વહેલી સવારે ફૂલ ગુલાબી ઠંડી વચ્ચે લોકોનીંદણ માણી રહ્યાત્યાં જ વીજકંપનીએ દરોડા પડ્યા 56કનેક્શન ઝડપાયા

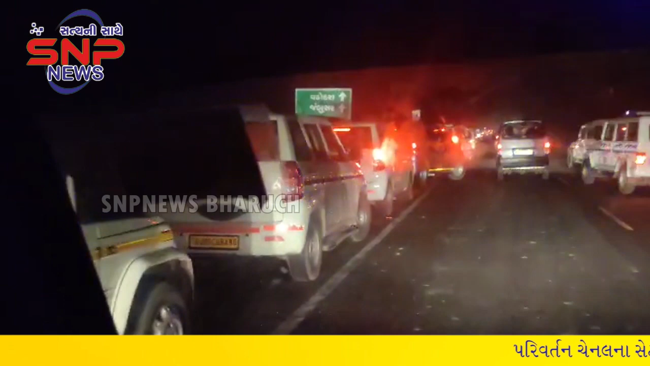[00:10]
દક્ષીણ ગુજરાત વીજ કંપની ને વીજિલેન્સ ટીમે આમોદ નગર સઈ આછોદ